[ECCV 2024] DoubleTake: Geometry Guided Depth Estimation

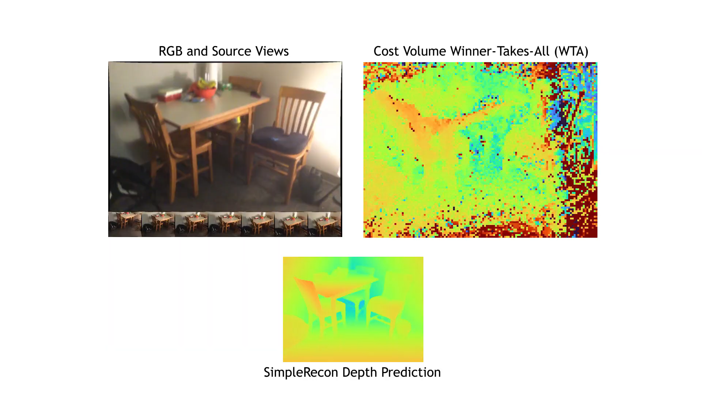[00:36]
The learned monocular branch does its best to recover a complete, metrically accurate depth map from the noisy cost volume, but it can only do so much.
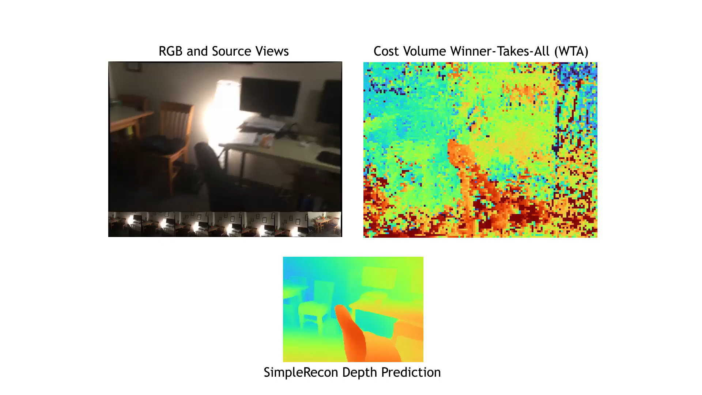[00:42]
Source views rarely cover the entire field of view of the current frame, leading to missing likelihood estimates for depth that the rest of the network has to recover from. Textureless regions also pose a challenge for visual feature matching.
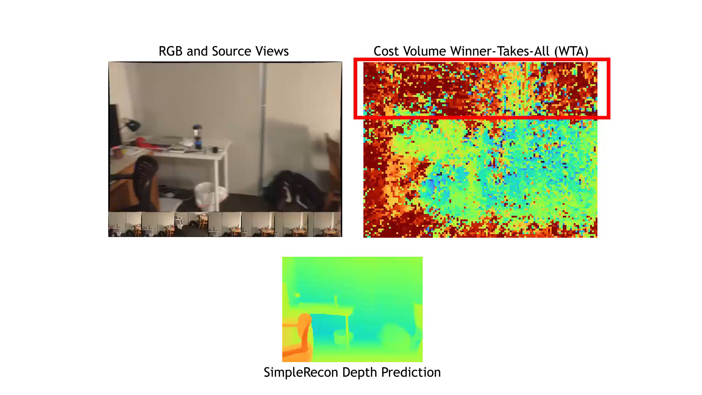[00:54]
Errors from such lapses may be small, or they may be catastrophic, leading to a completely incorrect metric estimate.
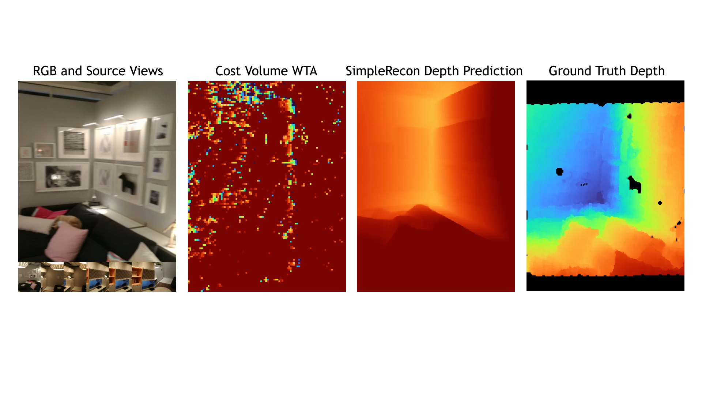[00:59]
While adding source views to the cost volume improves matching, there is a point of diminishing returns,
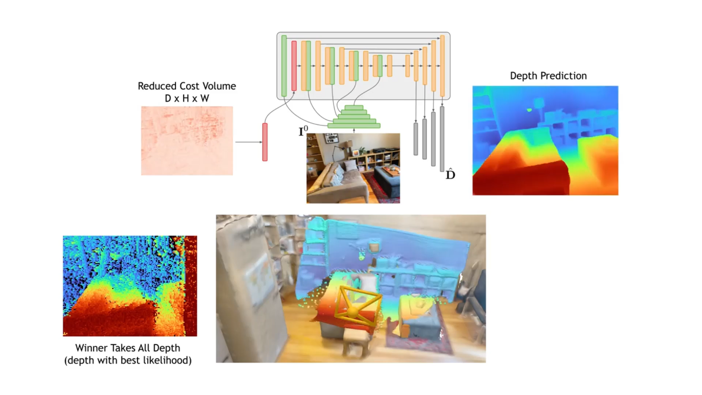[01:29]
perhaps a group of them together averaged R. Hash-TSDF fusion already provides a computationally inexpensive way of aggregating multiple depth estimates into global geometry,
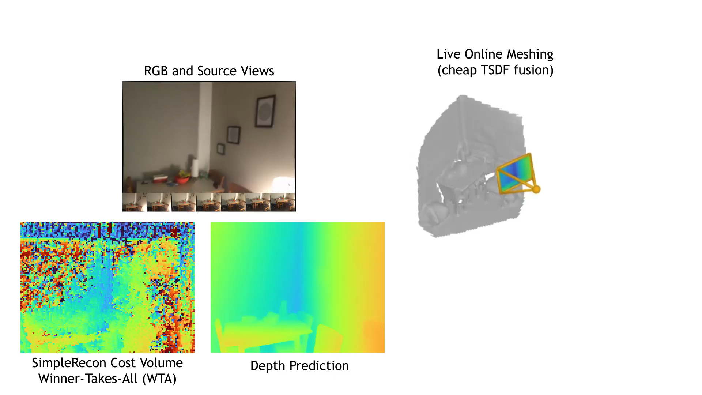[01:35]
that's then easily accessible via marching cubes as a mesh.
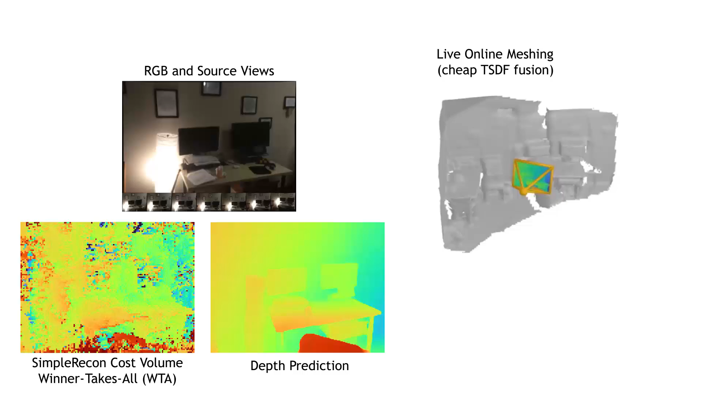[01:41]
What if we could use this cheaply available global geometry we've built so far as part of our current depth prediction? We call the depth render we get from rendering the live mesh a geometry hint. This geometry hint is cheap to compute,
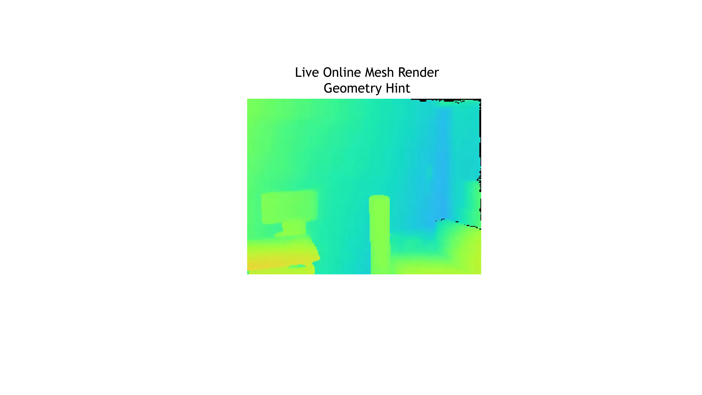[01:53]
and we include it right after the matching step in our cost volume, aggregating it with the plane sweep matching score using a hint MLP. However, since the mesh is still under construction, certain parts of it may not be reliable quite yet, and require more aggregation before becoming useful.
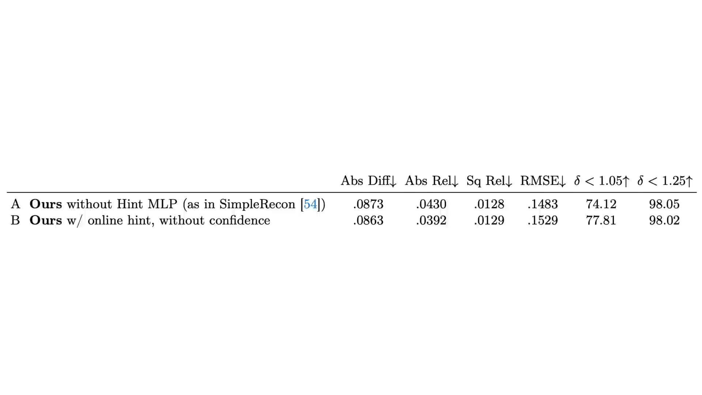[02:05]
To account for the reliability of still under construction live meshes,
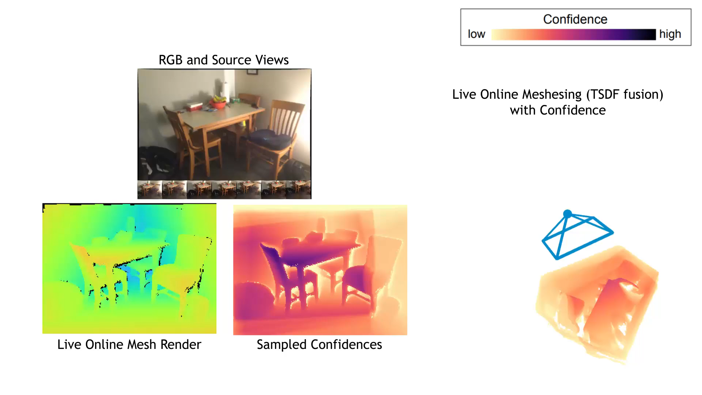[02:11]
we utilize standard TSDF confidence measures to inform our network of how reliable the rendered mesh is. We visualize the confidence here as a heat map on the mesh, and as a 2D map rendered from the point of view of the camera.
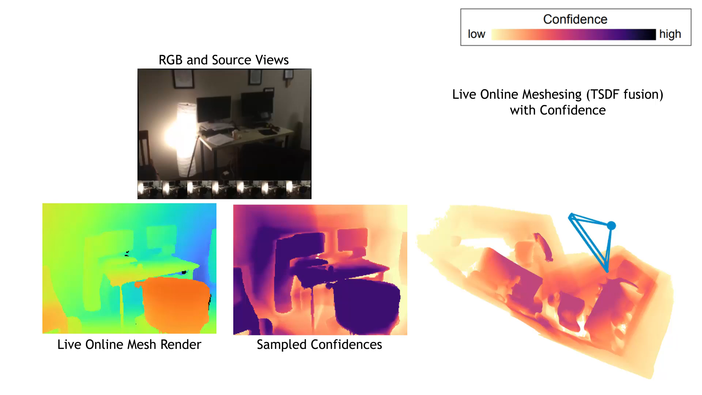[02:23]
Our hint MLP now also takes in the sample TSDF confidence value for every pixel.
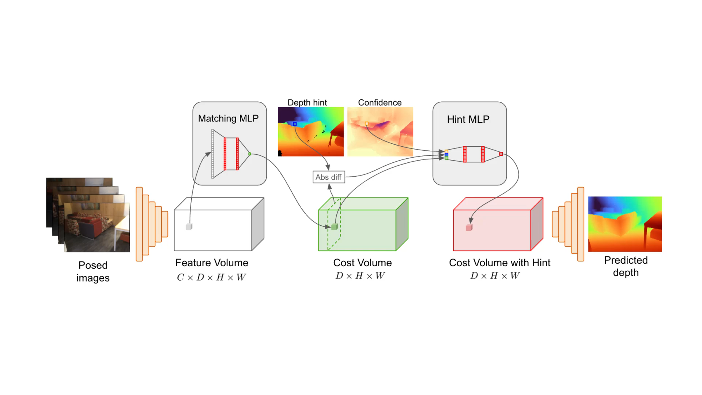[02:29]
This geometry hint and confidence map are optional, and are passed to the network on every new current frame if available.
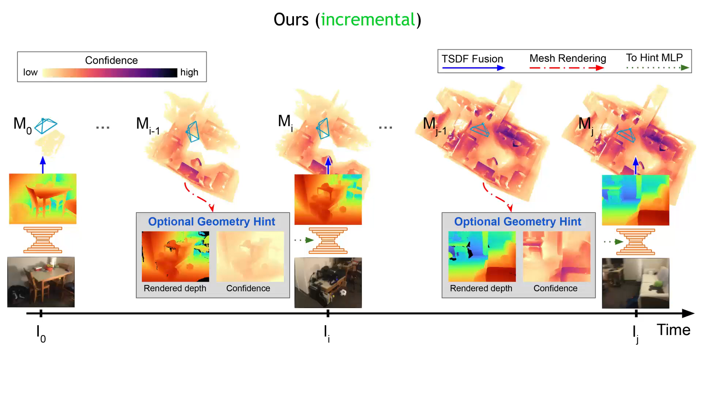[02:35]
We call this hours incremental.
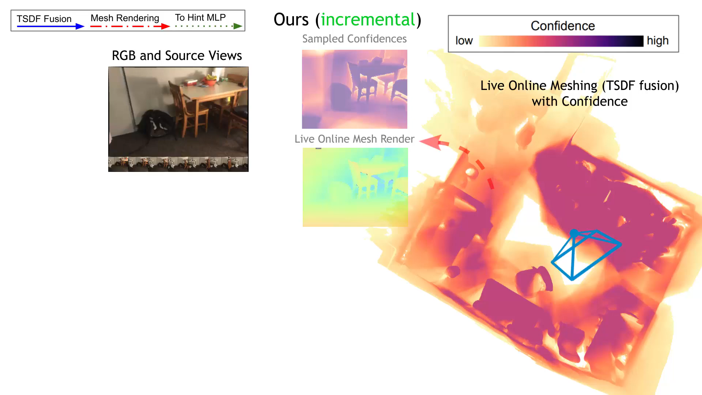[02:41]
On every step, we render a geometry hint and sample the confidence from the TSDF, and pass those to the network, producing a depth prediction,
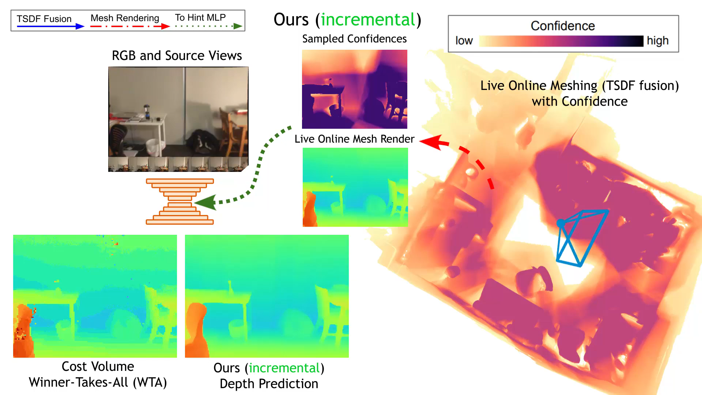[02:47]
fusing data into the TSDF, then repeating the process. Our new model yields a new state-of-the-art for online depth estimation on ScanNetv2, while remaining fast at interactive speeds. Please see the paper for complete scores.